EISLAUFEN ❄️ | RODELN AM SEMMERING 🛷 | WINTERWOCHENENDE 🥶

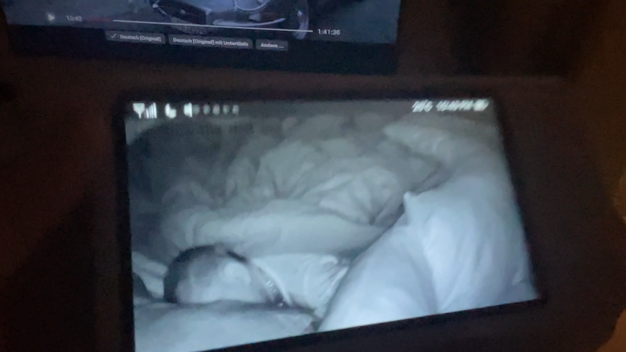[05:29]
Das ist der Anfang des Bettes. Und nein, ich habe sie jetzt nicht so hingelegt. Sie hat sich selbst so hingelegt. Und dann war sie wirklich so knapp am Rand. Ja, sie schläft bei uns im Bett in letzter Zeit. Sie braucht Nähe. Aber sie war so nah am Rand und das ganz, ganz still.
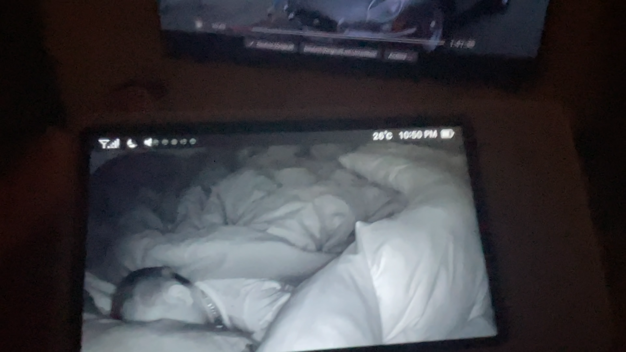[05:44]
Also sie tut ein bisschen Schlafwandern.